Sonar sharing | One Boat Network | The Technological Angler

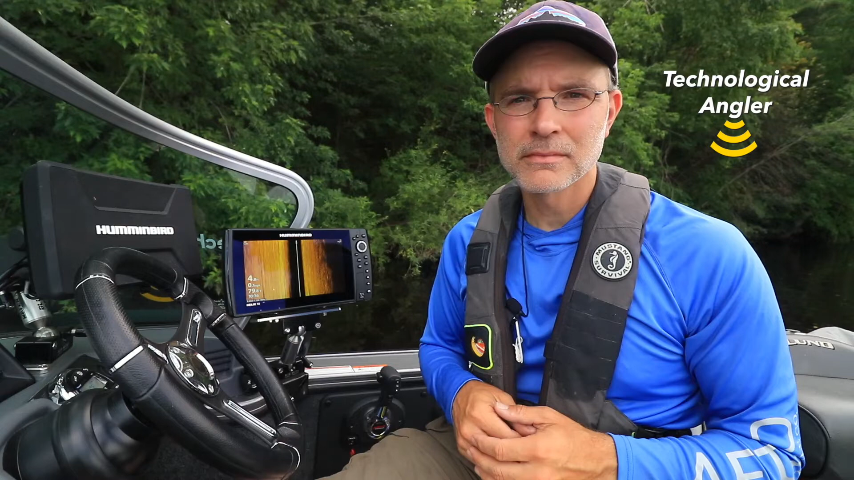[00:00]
Traditional sonar and high-frequency imaging are my eyes beneath the surface, helping me to find and catch more fish on every trip.
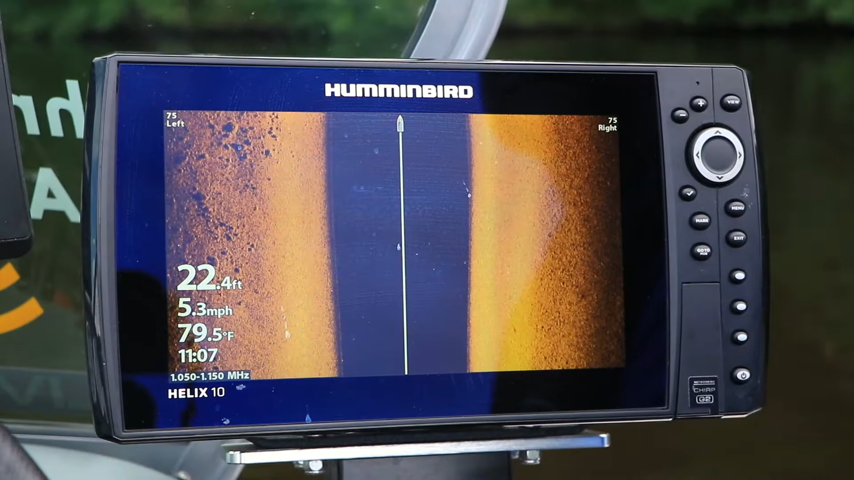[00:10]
On screen: depth 22.4 ft, water 79.5°F, speed 5.3 mph
On my boat, I have side imaging units at the console and traditional sonar or down imaging units at the bow.
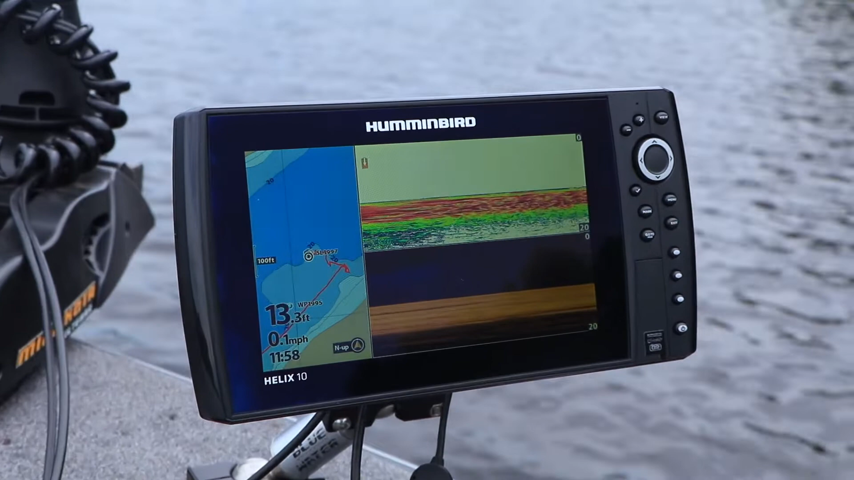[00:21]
On screen: depth 13.3 ft, speed 0.1 mph
But with the OneBoat network, I can easily share sonar and imaging data between them. The foundation for sharing sonar and imaging data between my Humminbird units is the Network menu tab. Press the Menu key twice and select the Network menu tab. It's the one all the way over on the right.
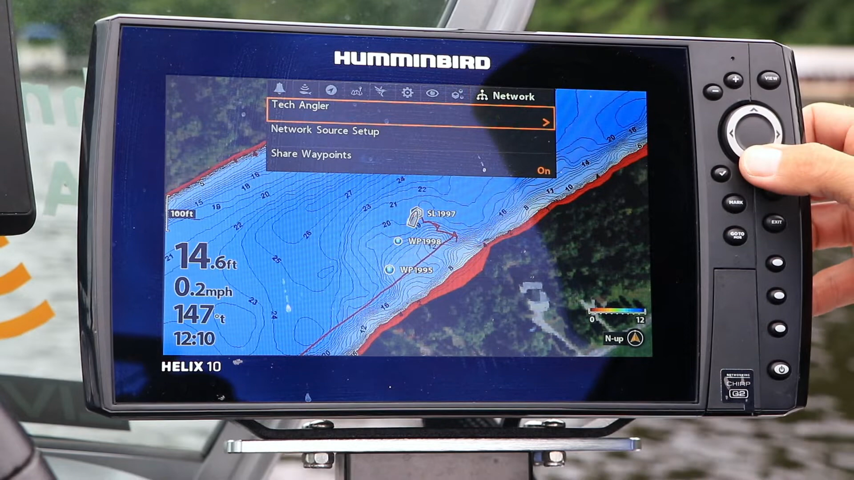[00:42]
Then choose Network Source Setup.
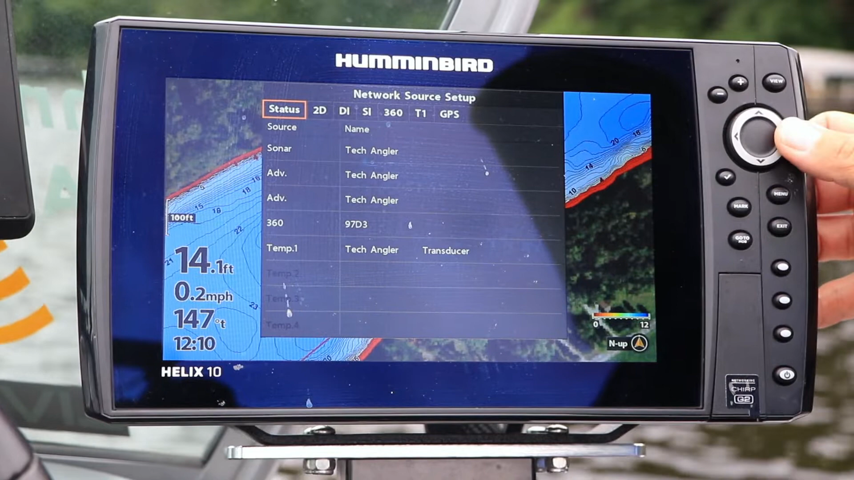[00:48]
On screen: depth 14.1 ft, speed 0.2 mph
Now I can see all of the data being collected by units on my OneBoat network,
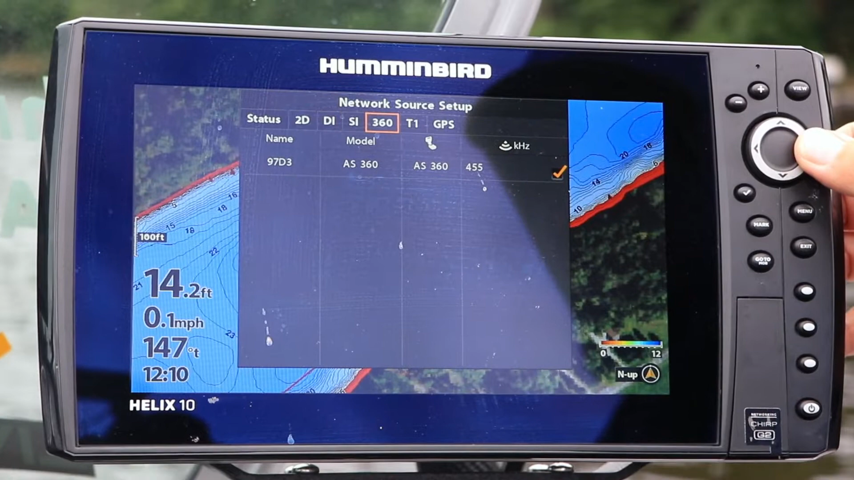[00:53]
On screen: depth 14.2 ft, speed 0.1 mph
and can pick and choose which sonar and imaging data I want to display on each unit.
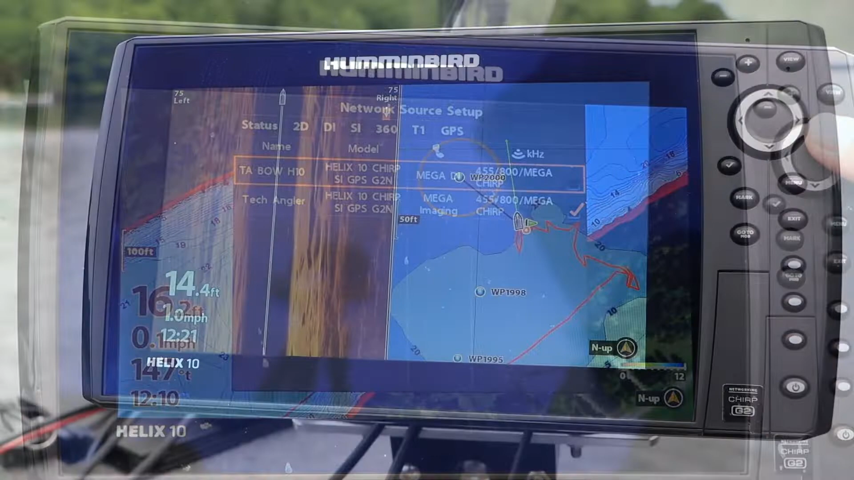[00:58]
For example, I can display side imaging data being collected by my console unit up at the bow.
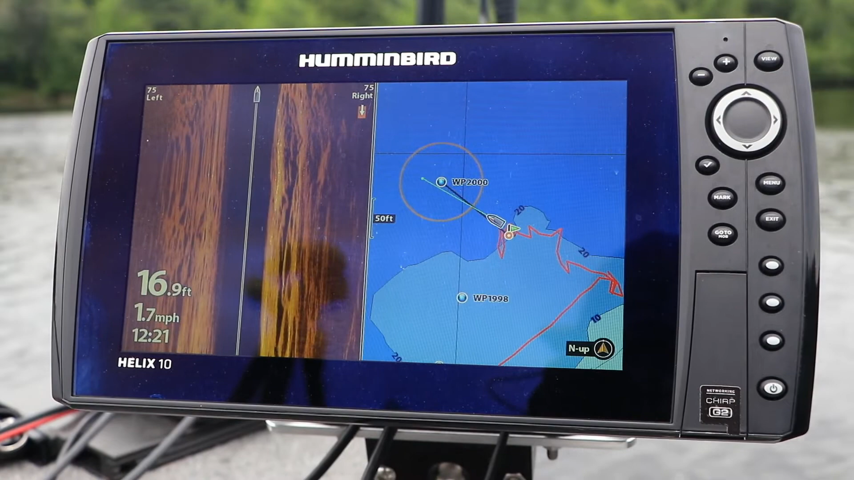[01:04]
On screen: depth 16.9 ft, speed 1.7 mph
Or I can see the bow unit's 2D sonar returns back on my console unit.
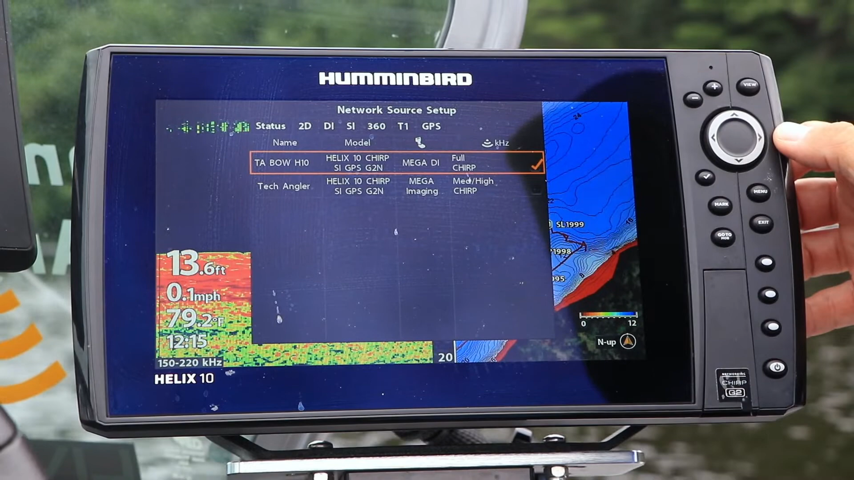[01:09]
On screen: depth 13.6 ft, water 79.2°F, speed 0.1 mph
Seamless sonar and imaging sharing among my Humminbird units is one more advantage of my OneBoat network. For example, I'll see. We'll see you next time. Next time we look over.